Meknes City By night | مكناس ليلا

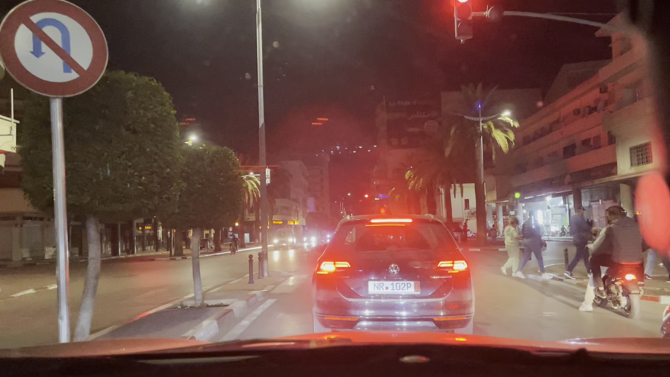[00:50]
وانا تطرقوا الواحد الامر يخص الانارة العمومية.
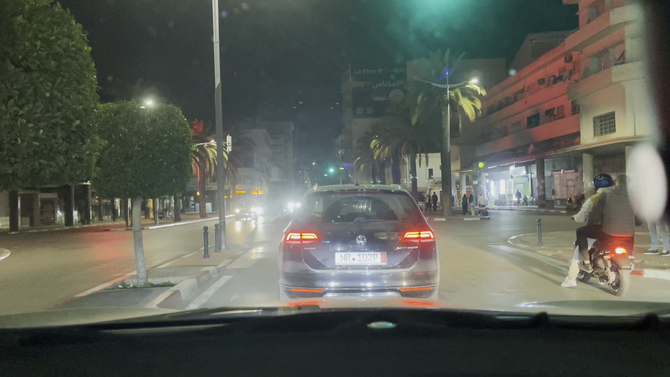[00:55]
الانارة العمومية اللي في مكناس. مشكل كبير بزاف. الشريع نورمال مون. الشوارع دي الحمرية. الحسن الثاني على ابن عبدالله محمول خمس. الانارة ديالهم اللي تصوبت. يعني الخمس سنوات الاخيرة. خاص ضروري.
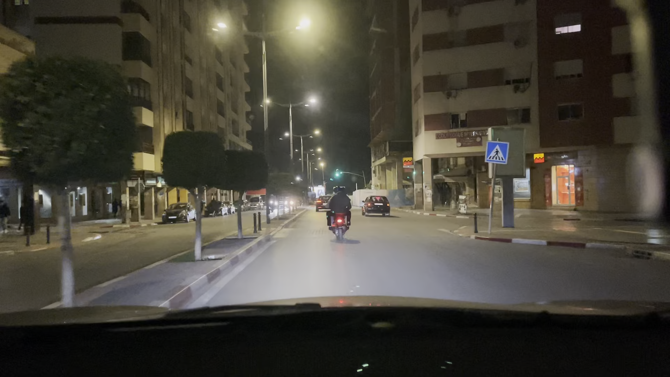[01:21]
تعد في النظر بشكل كلي ولكن. الاعتاب ديال الصيانة ديالها وتغير. ديال المصابيح الليد. اللي نورمال مون. لابن كالدعاف. سيتلقى في حل. انها حديثة العهد.
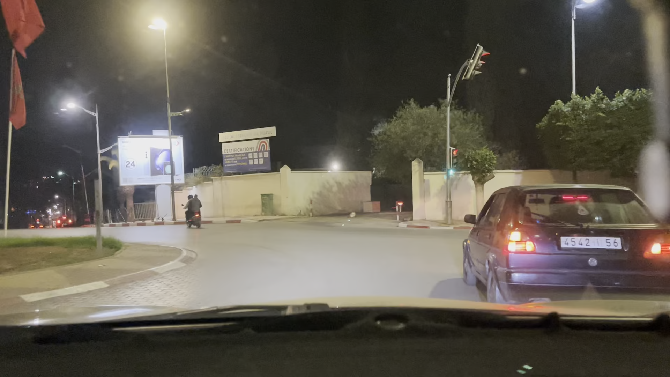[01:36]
يعني ما فيهاش مشكل ديال الشبكة. بكتر ما فيها مشكل ديال.
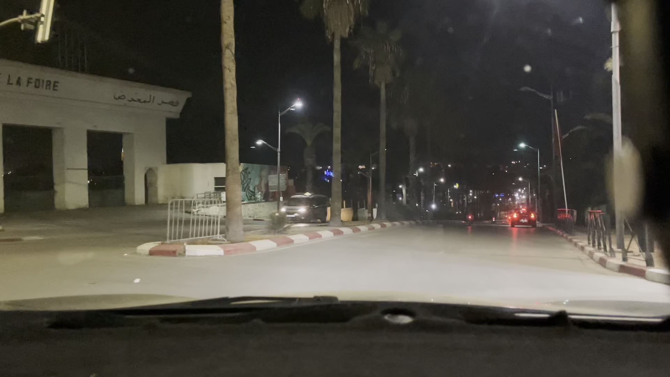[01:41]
ديال. ديال. ديال دوك الببالي. قبل بلا خلاص. دهارو ريوم. وكترس. قبر الصيانة. الصيانة. تكون. مشكل دوري. عنك هي. وحتالي طلعها. الحلقة لذي. اله. باب وعمير. ،شحن بولا كان. انك تلقاوها مطفية. تم ملايش علاج. او الفيديو را. غي والتحد الامر. هادا. ها تشينا هيكة. عن اغلب الشوارع. والازقة.
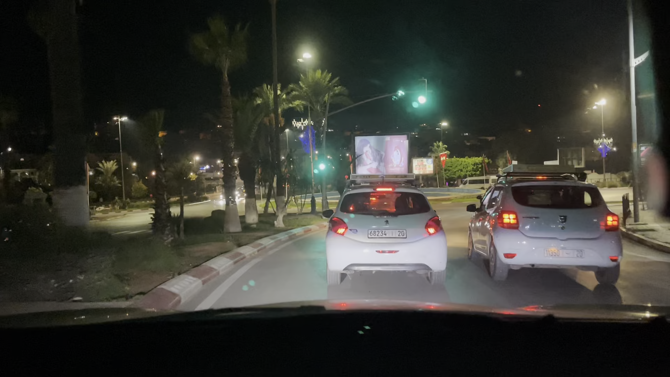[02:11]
لاني صاره ملحان يخرج المشروع ديال اساوء او تدبير مفواد او